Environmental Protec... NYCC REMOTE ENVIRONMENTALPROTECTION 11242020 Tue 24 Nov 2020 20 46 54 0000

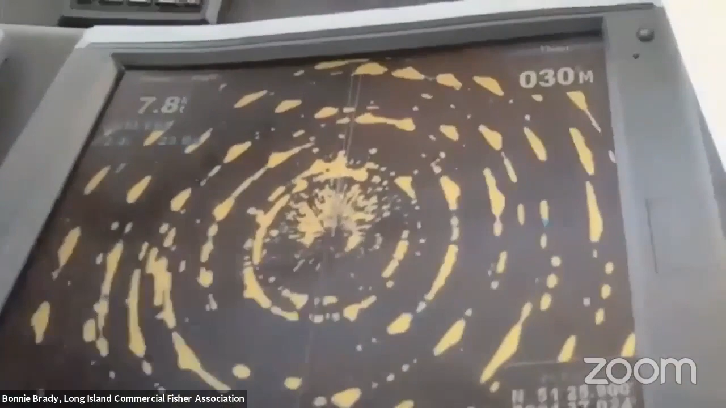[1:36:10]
This is radar interference in that same wind farm because the magnets in the rare earth minerals inside the turbines create their own magnetic field, which affects radar for most fishermen.
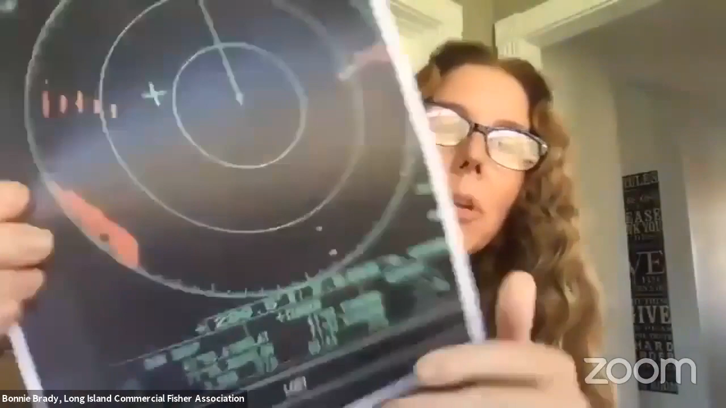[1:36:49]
And the Block Island Wind Farm project for locally, for those that off of Montauk, the 5 wind turbines that are on the radar here, 5 ghost turbines here.